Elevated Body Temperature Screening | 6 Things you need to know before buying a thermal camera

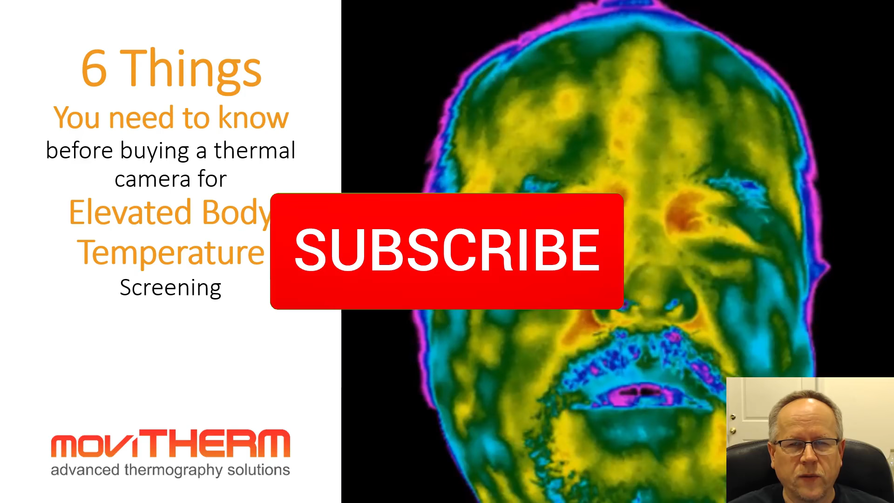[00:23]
for purchasing a thermal camera for temperature screening to see what is important and what is not. Before we get started, please make sure to like this video and subscribe to our channel. You can also leave any sort of questions and comments below and as always I'll make sure to answer every single one of them.
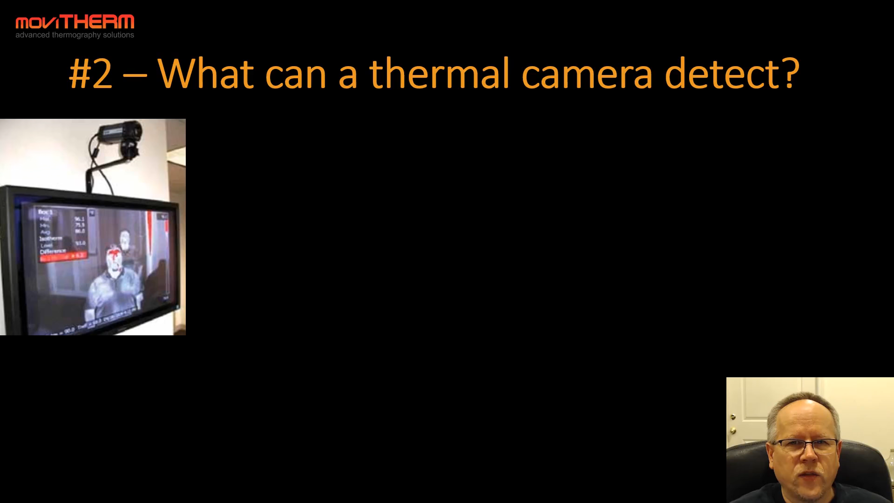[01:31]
What can a thermal camera detect?
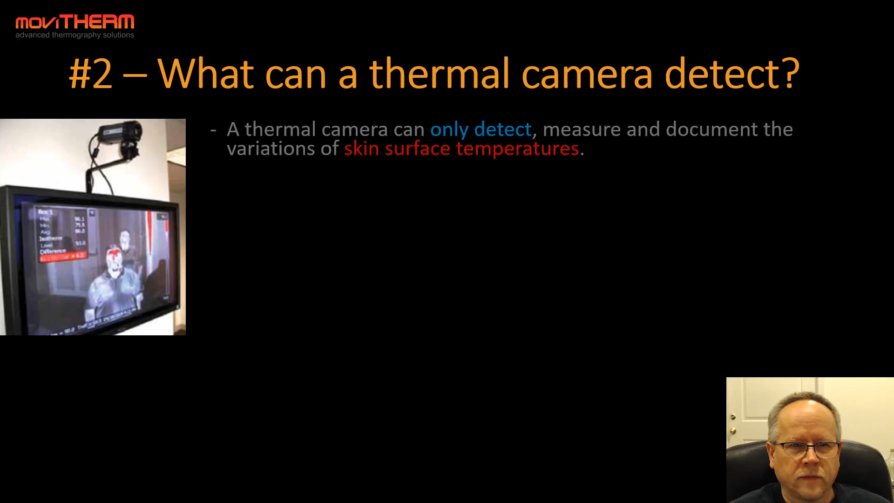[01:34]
A thermal camera can only detect, measure and document the variations of skin surface temperatures. It cannot detect or diagnose any of the following. If somebody has a fever or not, if somebody is sick or not, if somebody is sick or healthy, if somebody has an infection of any kind, or if somebody is contagious or not.
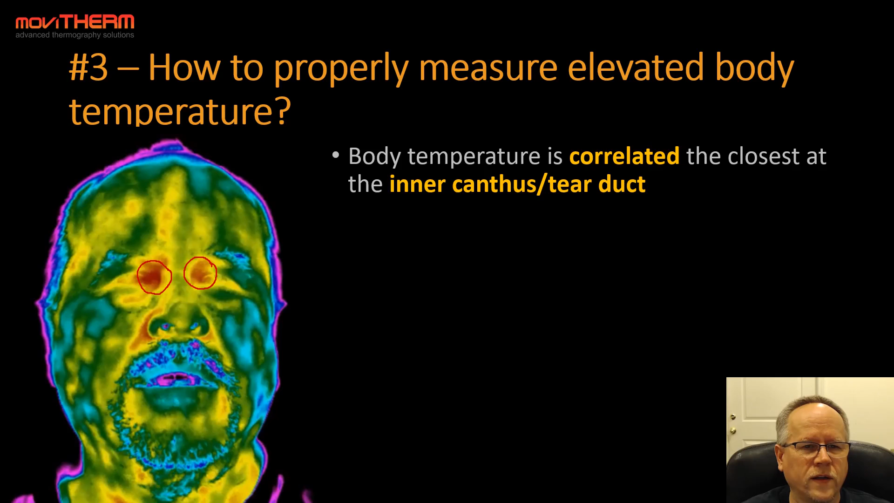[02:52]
I'll demonstrate this here on the thermal image. This region right here. And this region right there. That is essentially the only region in the face that is properly correlated to the inner core body temperature. Everything else in the face does not count. Therefore, measuring skin surface temperatures anywhere else in the face will not work properly.
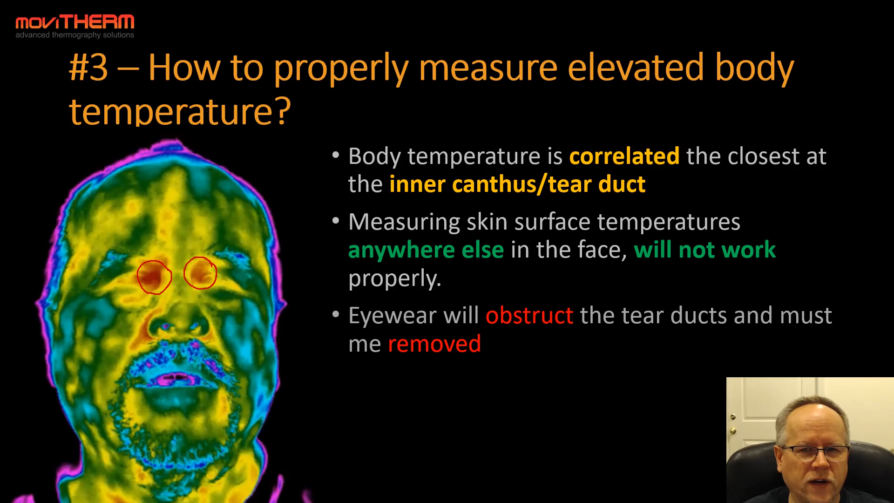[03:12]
Eyewear will obstruct the tear ducts and must be removed before the measurement. A person should be standing still at a fixed distance to the camera.
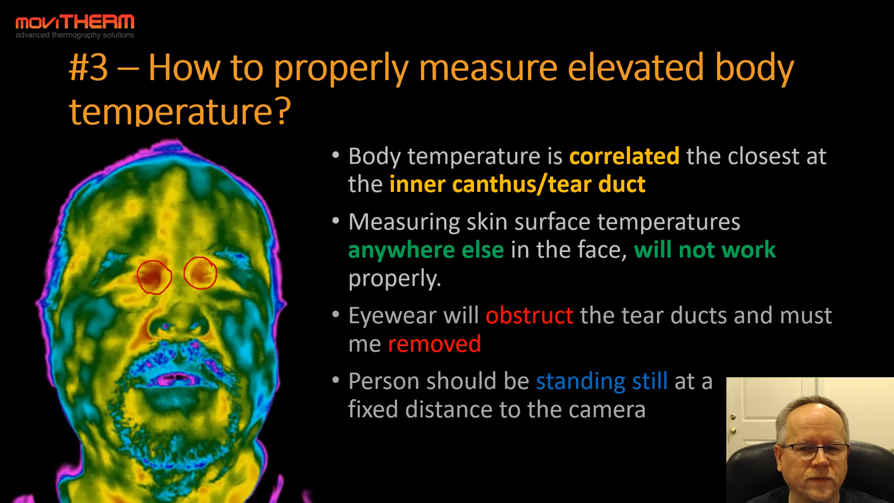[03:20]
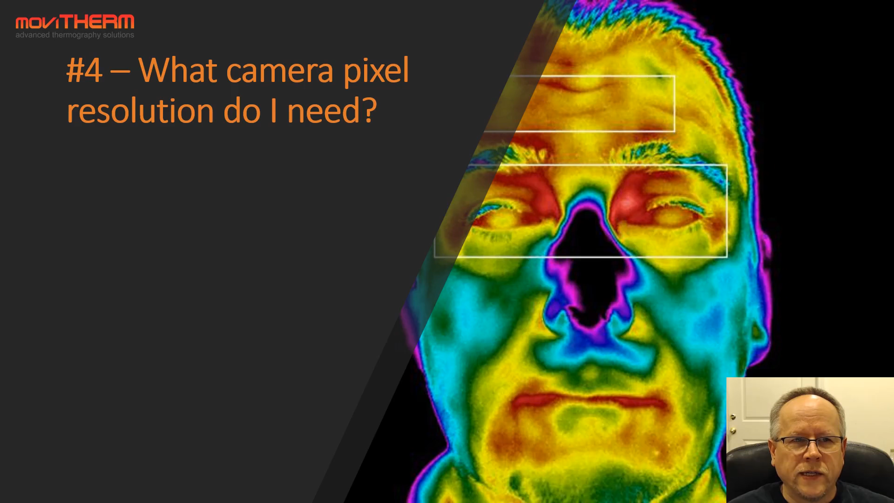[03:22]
Tip number four. What camera pixel resolution do I need? The tear duct area that we discussed in the previous slide is about five millimeters. We needed a minimum of three pixels to cover that region for an accurate measurement. So if we take five millimeters divided over three pixels, we get 1.6 millimeters per pixel resolution. Using a thermal camera with 320 pixels,
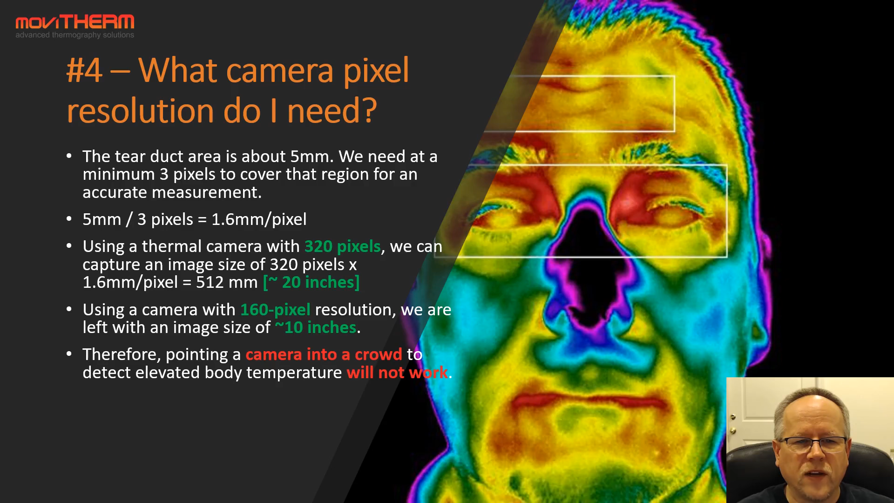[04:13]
Using a camera with only 160 pixel resolution, we are left with an image size of only 10 inches. Therefore, pointing a camera into a crowd to detect elevated body temperature will not work. Assuming an image size of 5 feet, it would require a thermal camera with more than 12 megapixels, and these do not exist.